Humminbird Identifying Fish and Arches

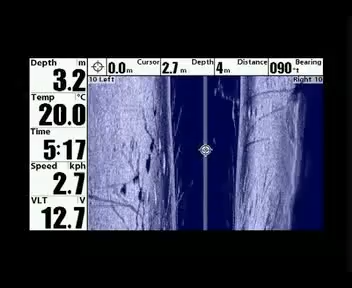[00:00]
On screen: water 20.0°C, speed 2.7 km/h
Okay here we are this morning out in the dam and we're actually marking up some fish at the moment.
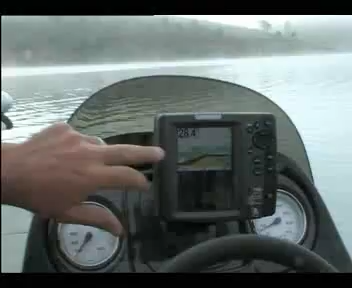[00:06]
These are just some bait fish coming through on the Sounder now. We've got this split screen on the 797 we've got half the screen
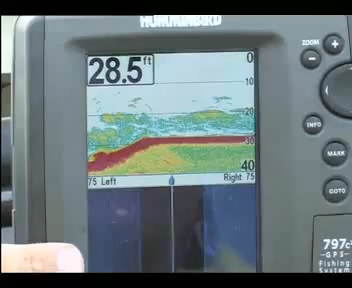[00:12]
On screen: depth 28.5 ft
running on site imaging that gives us an optimum look at what's going on around and we can see we're marking up some bait fish directly under the boat.
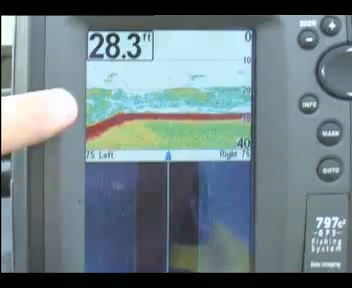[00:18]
On screen: depth 28.3 ft
So let's see if we can just find a few bass that are hunting those fish and we'll see how we go.
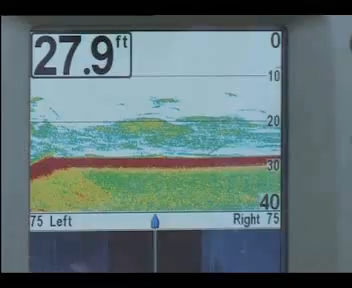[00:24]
On screen: depth 27.9 ft
You see where there's deeper colors coming through some of these marks here that
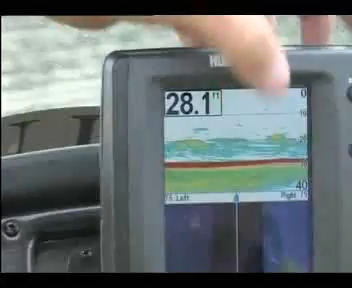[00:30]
means that the fish are actually balling up closer so they're more likely to have predatory fish around the areas where there's deeper colors.
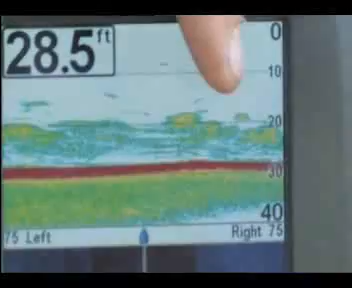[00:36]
On screen: depth 28.5 ft
These lighter flecks would suggest that there's not any predatory fish around because they're just sort of cruising.
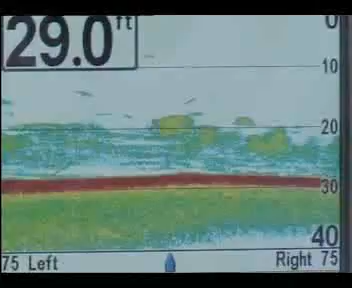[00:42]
On screen: depth 29.0 ft
Well here we are Sean here's all that bait fish sitting on the bottom there and these big red arches just here are probably some big bass or yellow belly having a go at them.
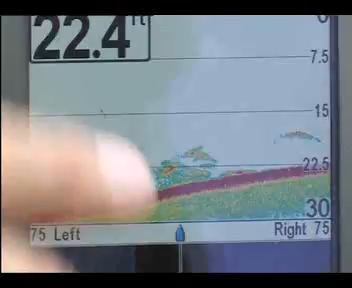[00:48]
So I reckon what we do now is get our rods and catch these fish. So that thin line that's just heading down in towards that bait is actually the lure that I've just dropped down.
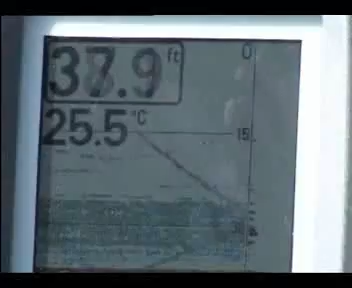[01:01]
On screen: water 25.5°C
So if you're looking to target fish in a certain depth you can actually use your sounder to see exactly what depth your lure is.
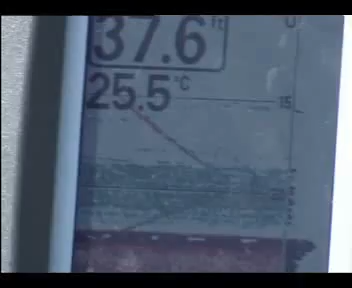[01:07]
On screen: depth 37.6 ft, water 25.5°C
So now what I'm doing is actually jigging that lure in around those bait try and fool one of those bass that are targeting those fish.
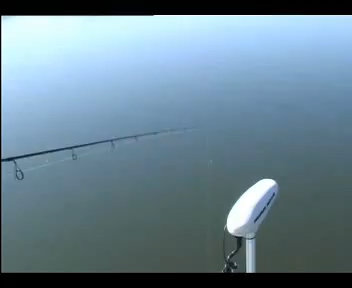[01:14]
What you can do is actually see exactly where your lure is in relation to those fish down there. So if I need to go a bit deeper I can see that I'm jigging a bit high so I'm just going to go
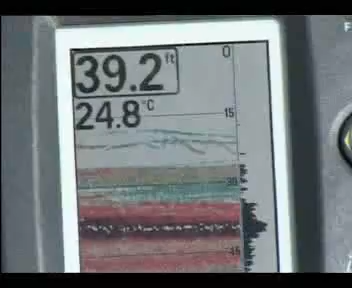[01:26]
On screen: depth 39.2 ft, water 24.8°C
down a bit deeper and now I'm right in the middle of that concentration of fish.
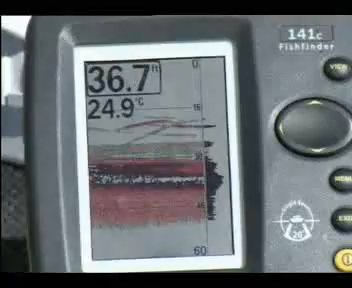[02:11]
On screen: depth 36.7 ft, water 24.9°C
I'm six foot five and I'm a couple of meters away from this unit and I can clearly see what's going on.
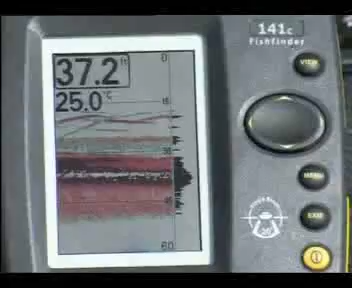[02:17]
On screen: water 25.0°C
That's due to the very high resolution Bree 20 by 240 pixel screen and the bright high resolution sunlight viewable color display.
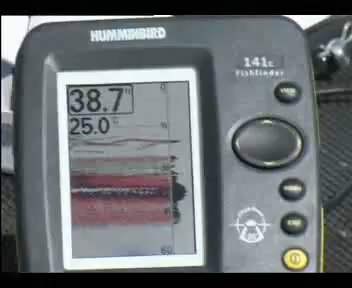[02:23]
On screen: depth 38.7 ft
See the jig head actually just working up and down through the water column.
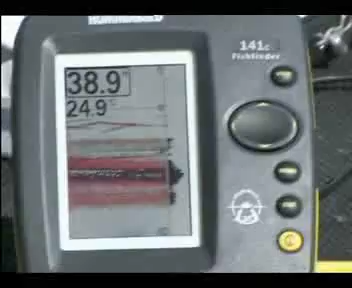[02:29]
That red line that's jigging up and down is actually my lure.
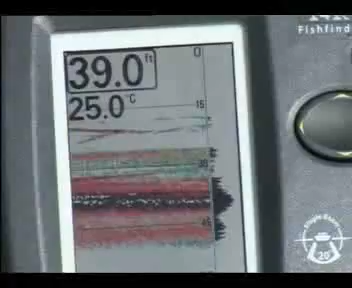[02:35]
On screen: depth 39.0 ft, water 25.0°C
This is available right through our product range. This is our entry-level sounder.
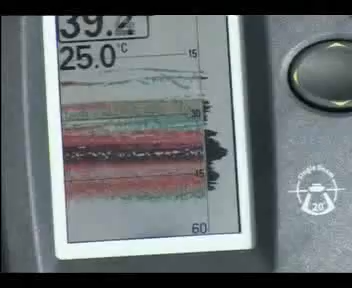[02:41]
On screen: water 25.0°C
You don't need to necessarily go out and buy the most expensive unit on the market. If you just get the right unit,
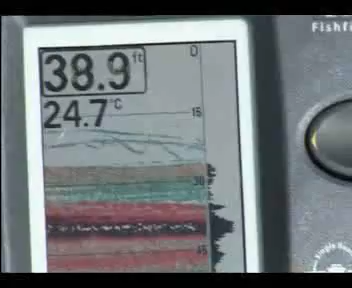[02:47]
high-resolution screen, clearly visible in sun, it'll tell you everything you need to know.
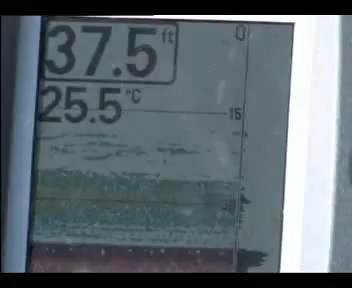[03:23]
On screen: depth 37.5 ft, water 25.5°C
We saw those fish holding right down on the bottom so what I've put on is actually a little soft plastic lure here with a lead-headed jig. I've cast that out, let it sink all the way to the bottom. The sounder's showing us the fish are holding in the bottom three or four foot so I'd only give it about five winds,
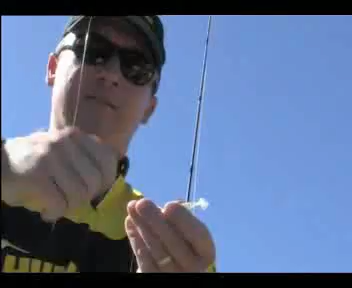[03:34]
drop it back to the bottom, five winds drop back to the bottom.
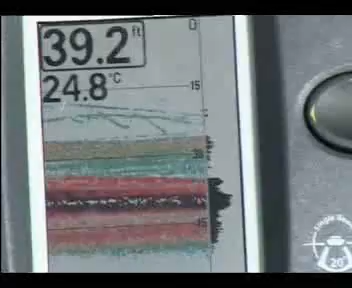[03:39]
On screen: depth 39.2 ft, water 24.8°C
So by looking at my sounder I knew where the fish were holding, by keeping your lure in the strike zone you can get results like this. Let's get him back in the water.
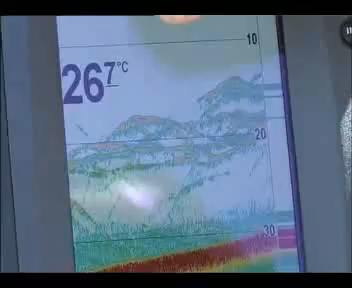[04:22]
On screen: water 26.7°C
In a perfect world when a fish swims a constant speed through your beam you're going to get a nice arch like that but actually on the water it's very rare that you do get those archers.
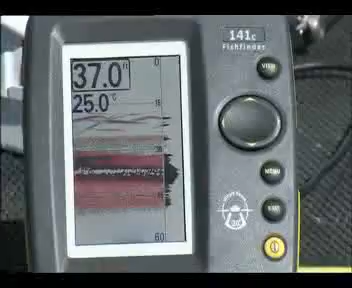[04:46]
If there's a fish sitting in that beam it's going to constantly return off that fish as well so that fish is going to show up as a straight line across the screen. To get archers you've either got to be idling over the fish or the fish swim through your transducer.